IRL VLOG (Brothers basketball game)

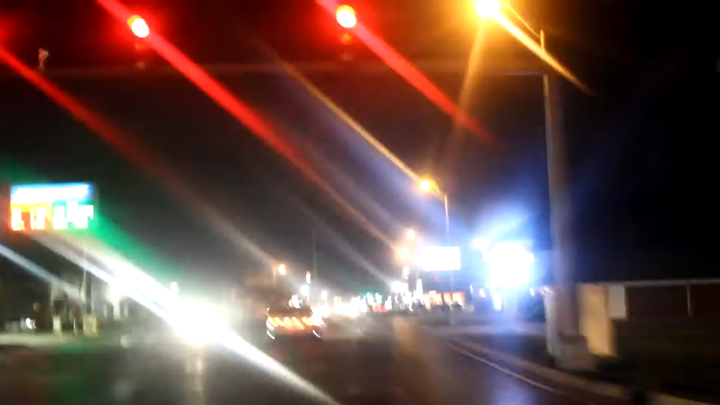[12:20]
They got a strip down here. Whoa. Gotta be in the funny. But y'all trying to go to the